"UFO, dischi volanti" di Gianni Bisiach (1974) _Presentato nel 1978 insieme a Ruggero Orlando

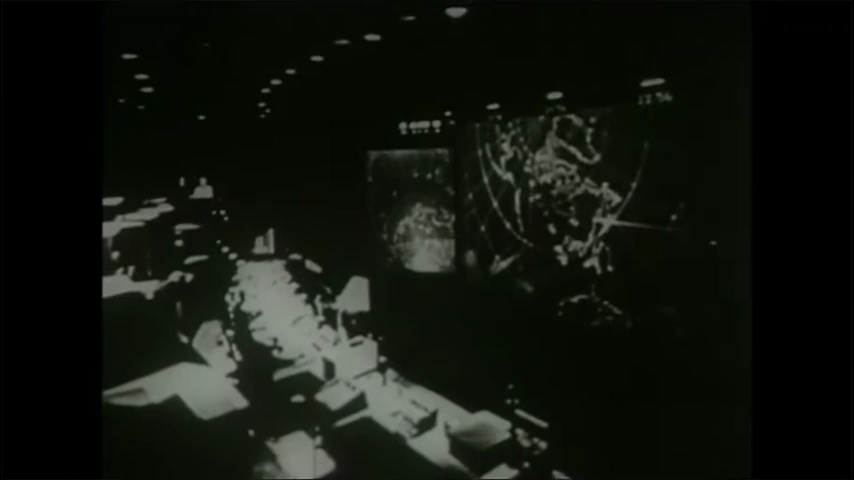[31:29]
Dagli aerei in volo, dalle navi, dalla catena di stazioni radar e dagli avamposti militari più lontani migliaia di dati affluiscono qui al centro strategico del NORAD.
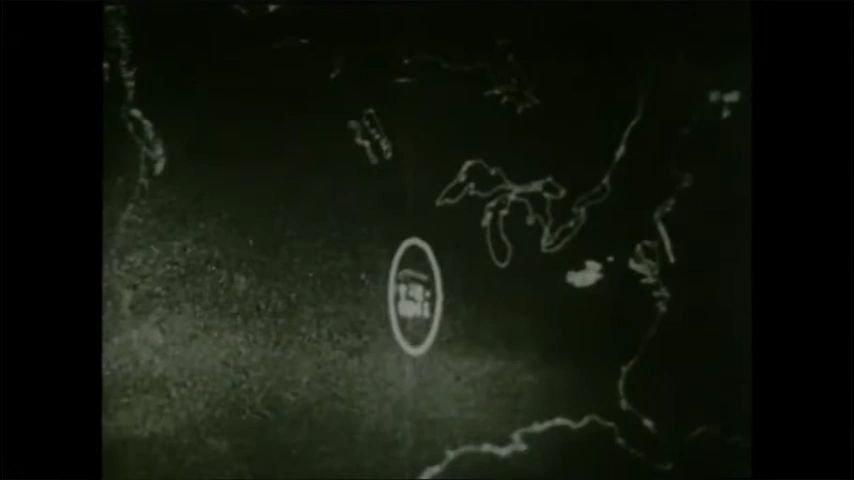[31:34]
Vengono elaborati e rappresentati su questo schermo tutti i voli di linea commerciali e privati. Quando appare sullo schermo dei cieli un oggetto sospetto,
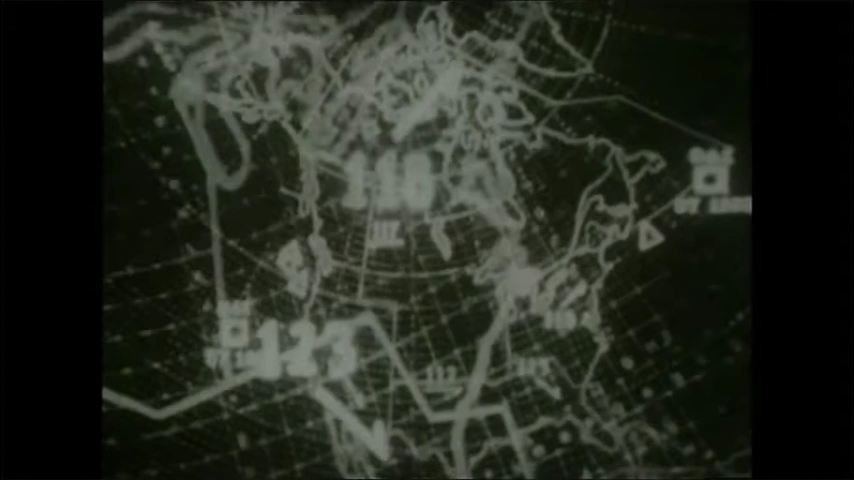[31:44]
l'ufficiale di controllo di punta contro una pistola elettronica e in pochi secondi il calcolatore fornisce tutti i dati relativi alla nazionalità,